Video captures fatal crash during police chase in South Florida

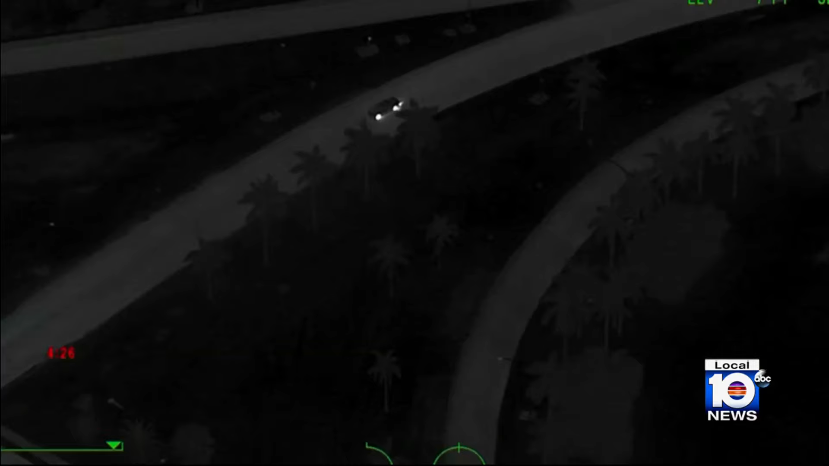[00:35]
New video shows the moment of impact in a May 10th t-bone crash that took the life of a woman.
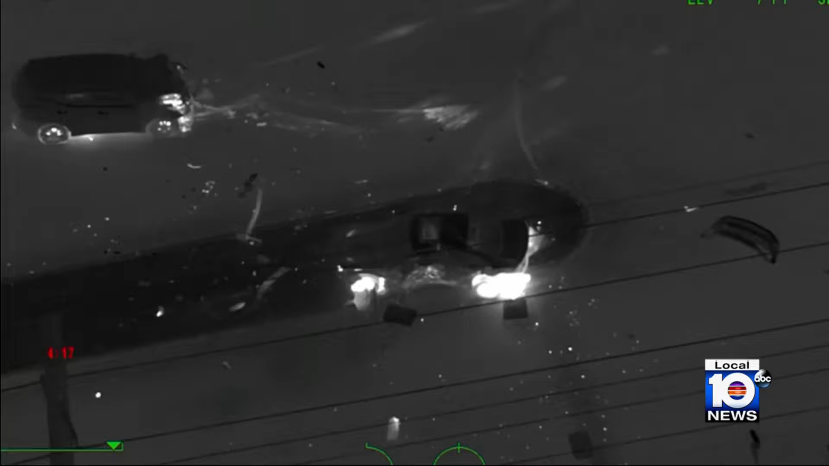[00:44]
It happened at I-95 and Copens Road. In the vehicle traveling on Copens Road, Patricia Schmelz.